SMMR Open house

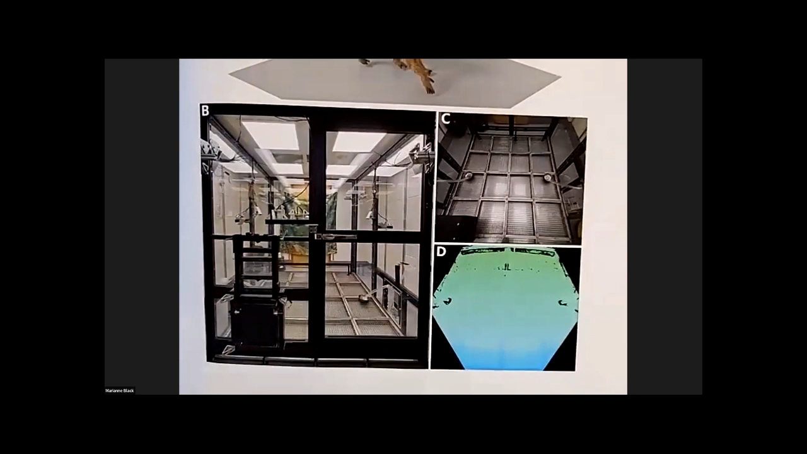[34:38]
And so using the depth map from each camera, we can use the intrinsic values of each camera to create a three-dimensional point cloud.